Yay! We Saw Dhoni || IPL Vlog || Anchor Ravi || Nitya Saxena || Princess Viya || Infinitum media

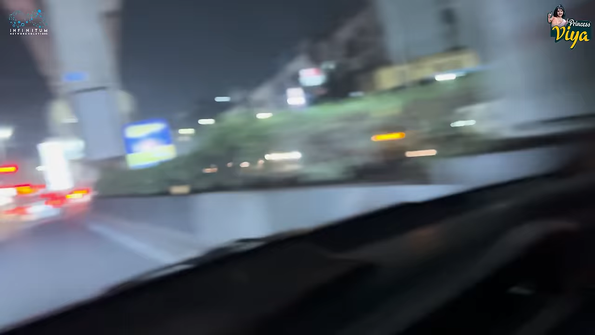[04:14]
But yeah, we should it be moving. It looks like almost everyone's going to go to the match. Yes, everyone is coming to the match because it's Dhoni.
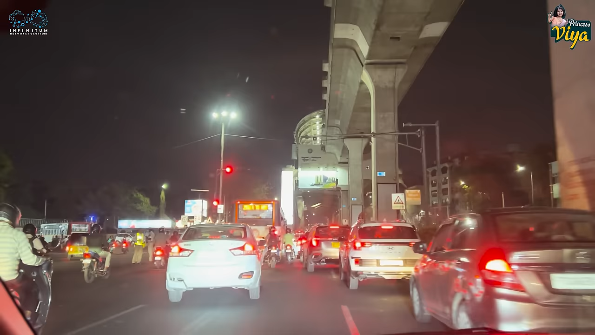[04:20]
There's too much of traffic, man. Too much of traffic.
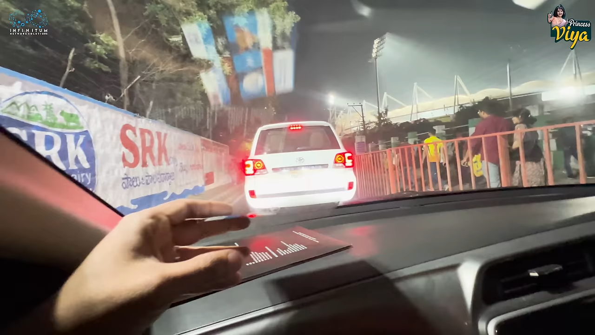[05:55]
We got the parking pass also.